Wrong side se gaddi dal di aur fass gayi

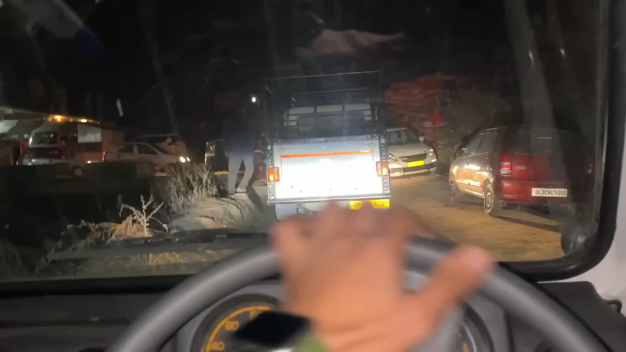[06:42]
अभी तो एज यूजुअल मैं ट्रैफिक में फंसा हुआ हूँ, ट्रैफिक मनाली जाओ वहाँ ट्रैफिक, बशीर जाओ वहाँ ट्रैफिक,